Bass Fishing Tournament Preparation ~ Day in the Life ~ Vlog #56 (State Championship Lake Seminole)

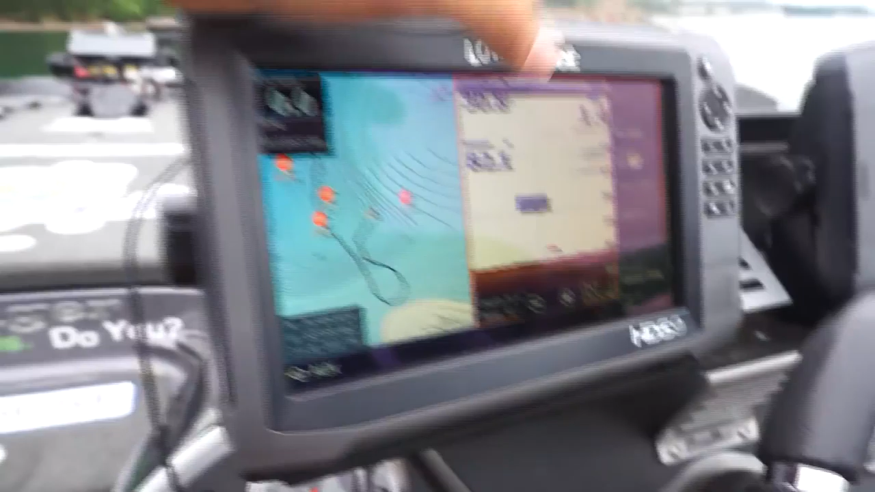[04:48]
just because i mean maybe if i was looking on that trolling motor you'd see him actually have like a line going down to the bottom there
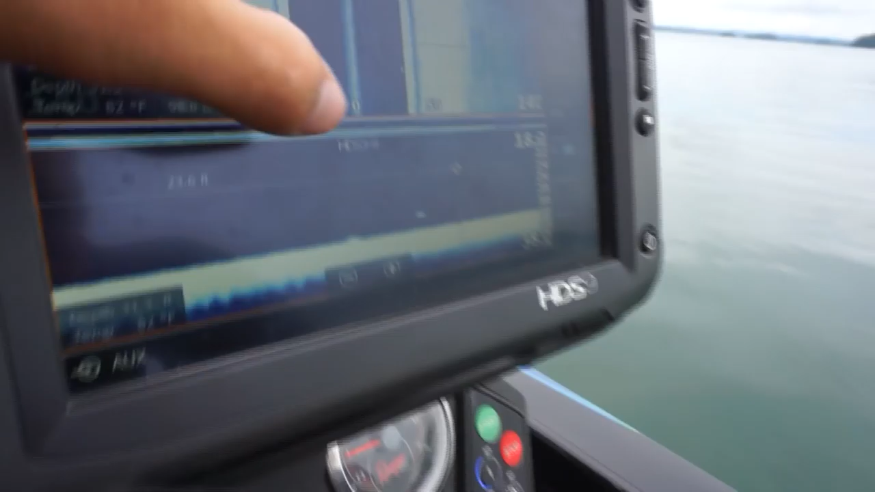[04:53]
there you go there's the fish right all right right there